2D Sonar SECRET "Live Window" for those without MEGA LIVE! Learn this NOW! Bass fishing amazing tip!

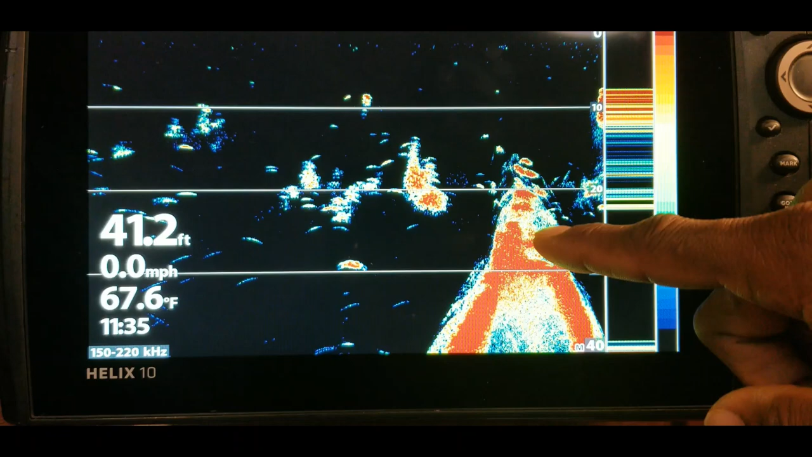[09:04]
On screen: depth 41.2 ft, water 67.6°F, speed 0.0 mph
you can see the um the fish and the structure and everything in there the cover that those
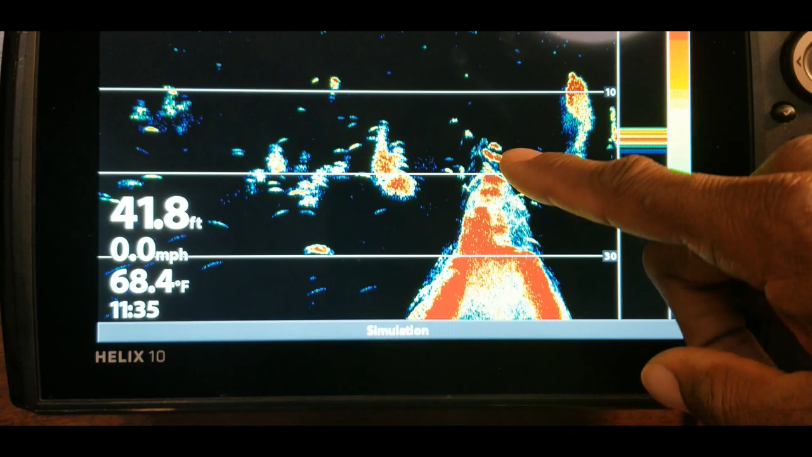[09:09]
On screen: depth 41.8 ft, water 68.4°F, speed 0.0 mph
fish are in that could be a old bridge piling or something like that but um
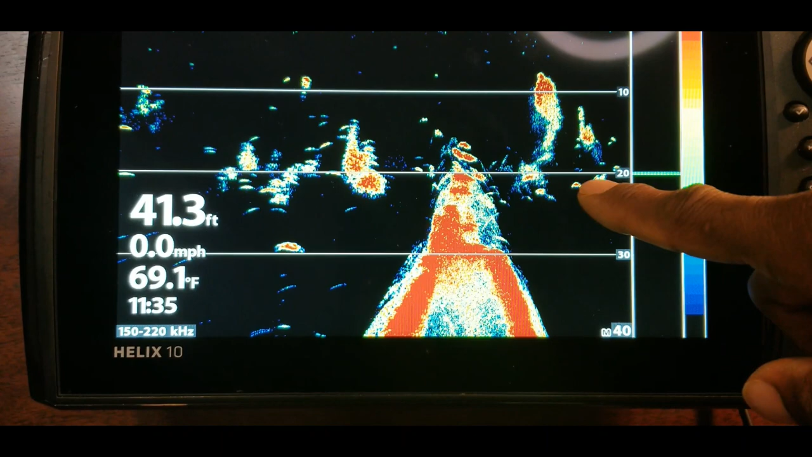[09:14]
On screen: depth 41.3 ft, water 69.1°F, speed 0.0 mph
again all you're doing is just paying attention to this area right here that lets you know what is actively under that
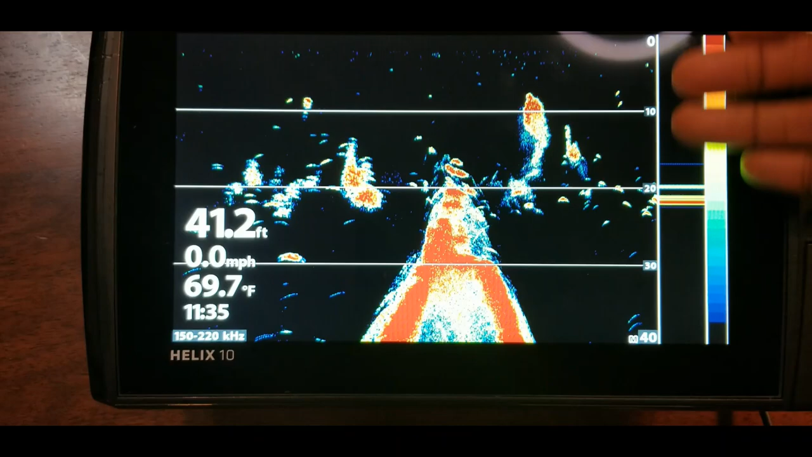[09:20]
On screen: depth 41.2 ft, water 69.7°F, speed 0.0 mph
boat and something that you can target immediately with the rts window um some people use it some
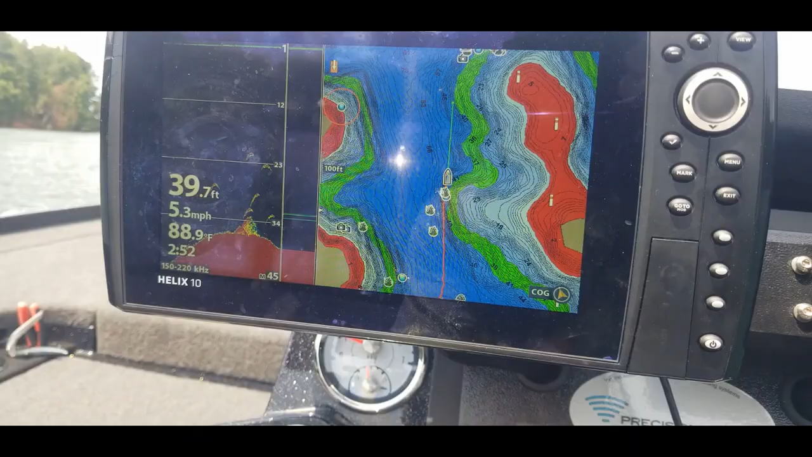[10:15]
On screen: depth 39.7 ft, water 88.9°F, speed 5.3 mph
oh man look at that right there
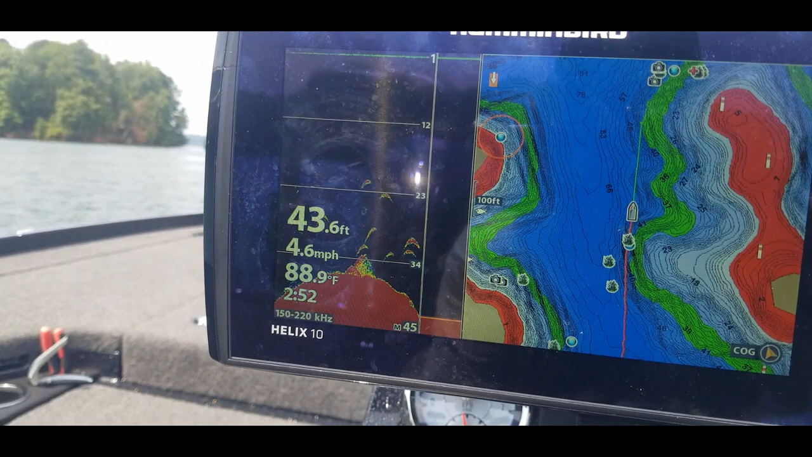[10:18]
On screen: depth 43.6 ft, water 88.9°F, speed 4.6 mph
guys i'm sorry but uh i need to go and fish that i'll be right back
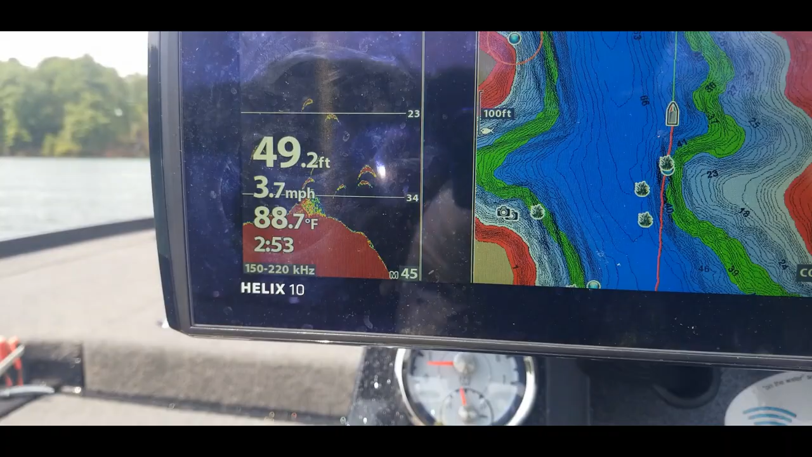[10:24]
On screen: depth 49.2 ft, water 88.7°F, speed 3.7 mph
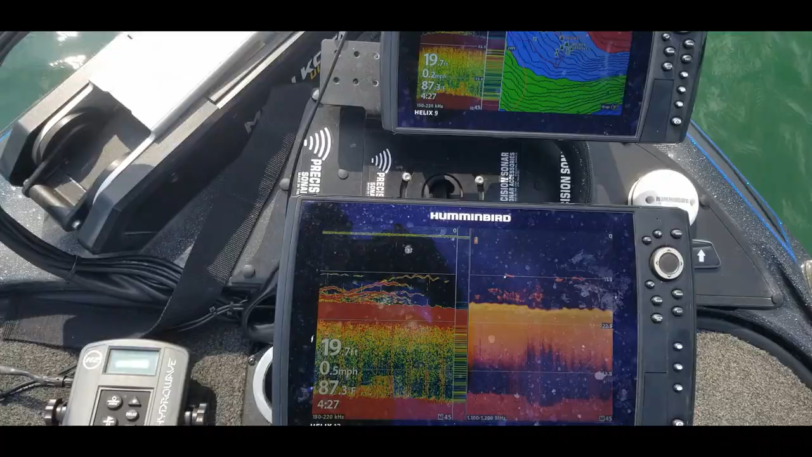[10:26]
all right guys so this is what you're looking for
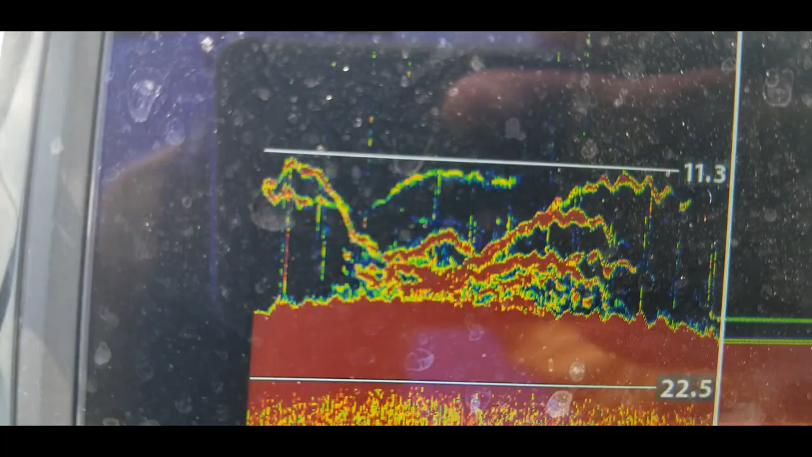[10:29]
on your screen that is a school of fish under the boat
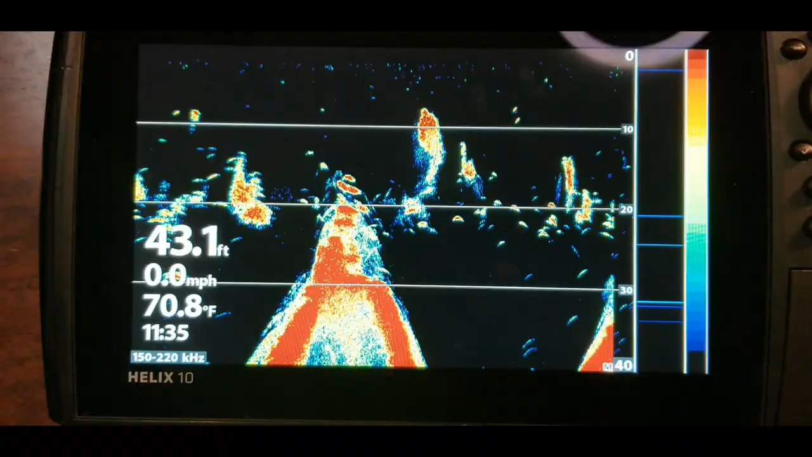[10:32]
On screen: depth 43.1 ft, water 70.8°F, speed 0.0 mph
remember to always take the
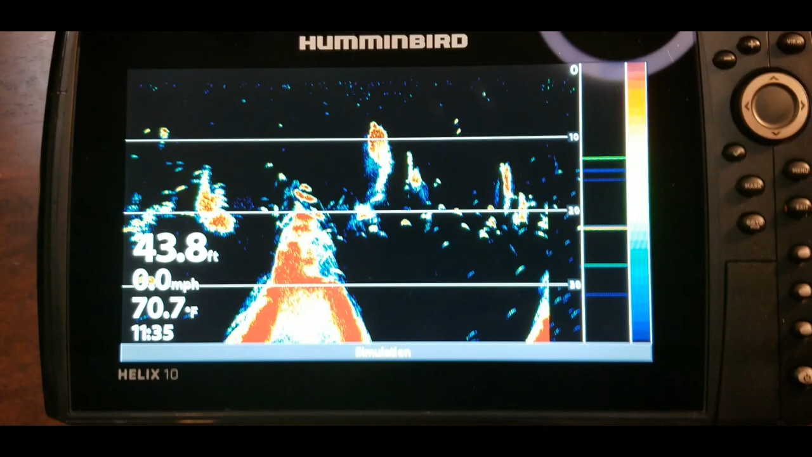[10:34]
On screen: depth 43.8 ft, water 70.7°F
time to go through here play with these settings get used to these things right now it is our